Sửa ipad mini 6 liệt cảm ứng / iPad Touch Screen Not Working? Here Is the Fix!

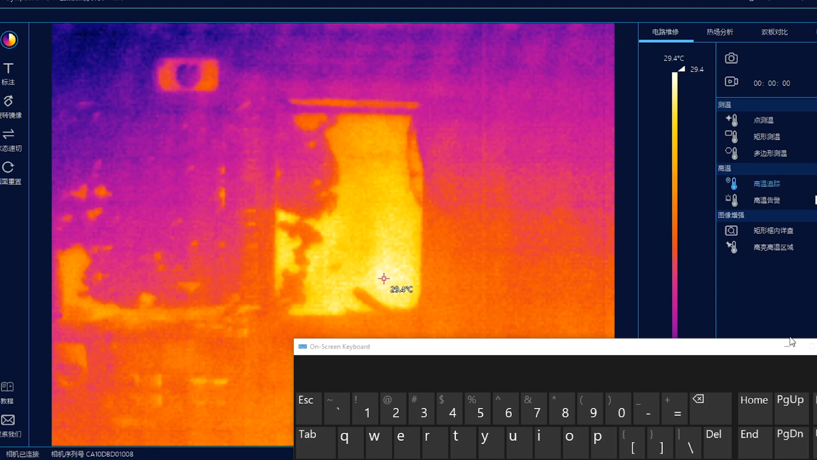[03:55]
Con này cơ bắp đệm thôi, còn cơ bắp trước không chết, con này là cơ bắp đằng sau. Giống y như mấy cái đời cũ mình làm cho anh em xem đấy.
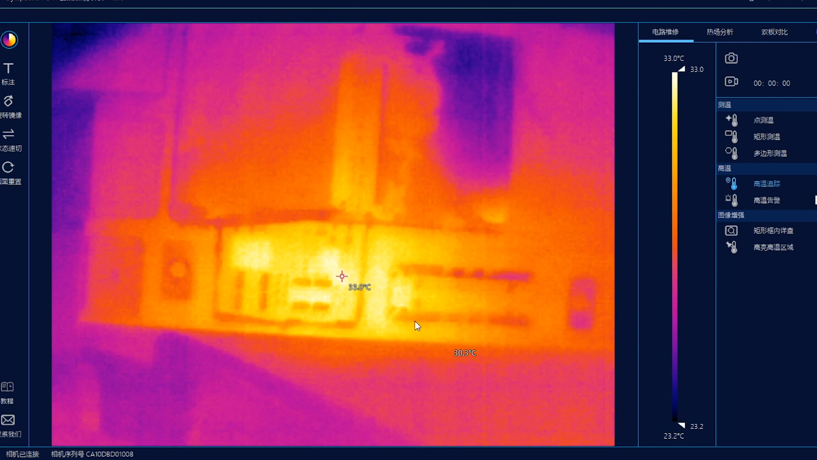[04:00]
Cũng nóng cơ này nhưng thực ra là chạm phía sau nó, chạm tụ phía sau nó. Phía sau nó đây nhá, anh em lưu ý đường phía sau nó này, đầu ra của nó này.
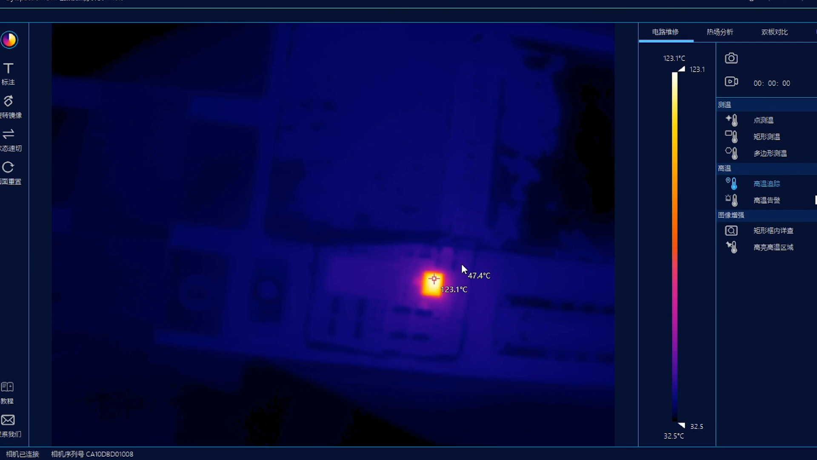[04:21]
On screen: max 123.1°C, scale top 123.1°C, scale bottom 32.5°C
Thường nó sụt từ 0.5 về 0.2 vì áp này áp tận 15V cơ.
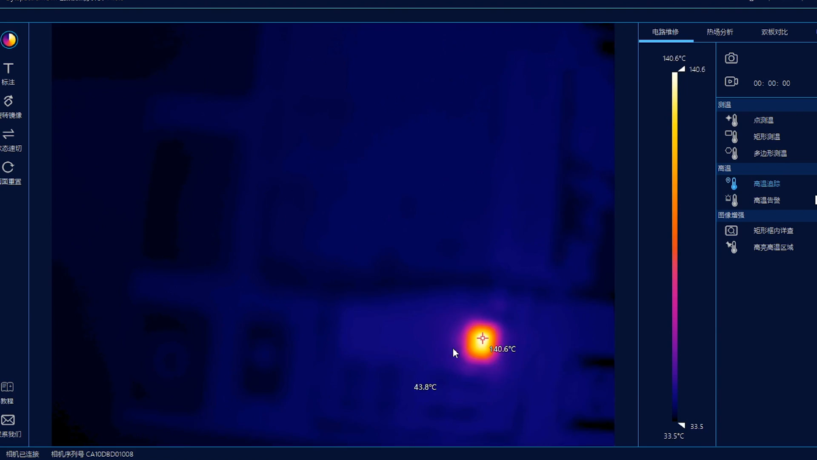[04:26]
On screen: scale top 140.6°C, scale bottom 33.5°C
Đấy, anh em để ý thì anh mới biết. Nhiều khi thấp thì đo sẽ không ra.
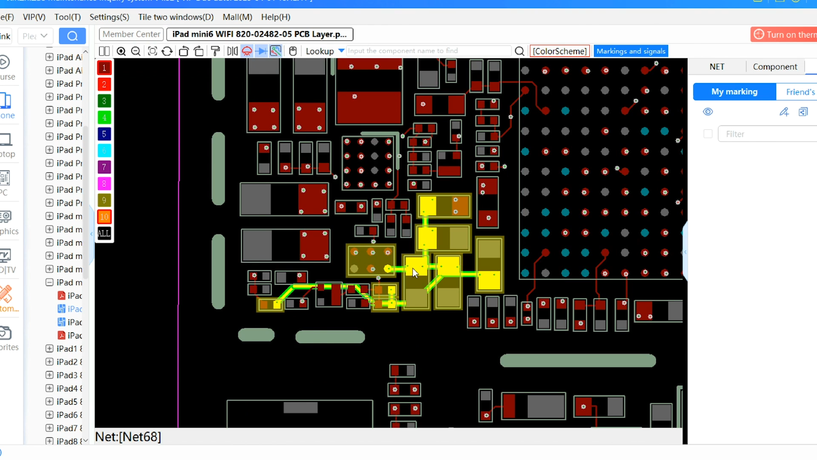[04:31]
Khi áp cao lên bắt đầu tụ nó mới đánh thủng, nó mới thông tụ và dẫn đến sụt áp cao. Đấy, ở đường này thì mình đã tìm ra đấy. Xem mình sẽ dùng cam nhiệt, mình cấp một cái nguồn nho nhỏ vào đấy.
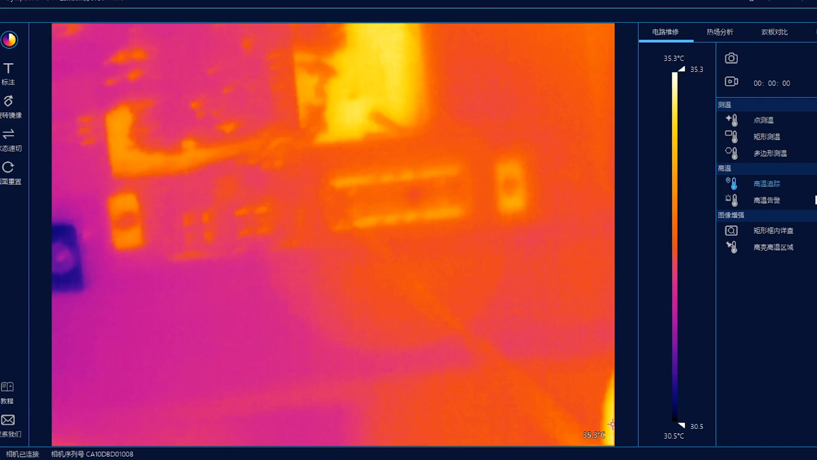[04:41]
On screen: scale top 35.3°C, scale bottom 30.5°C
Thì em sẽ tìm ra con tụ nào chập này. Đây, đấy, thấy chưa? Đấy, tụ đấy sụt áp nhá, chứ nó chưa chập hẳn. Đấy, rồi anh em sẽ tiến hành đo con tụ đấy lại và gỡ con tụ đấy ra và đo lại main thì sẽ thấy ngay.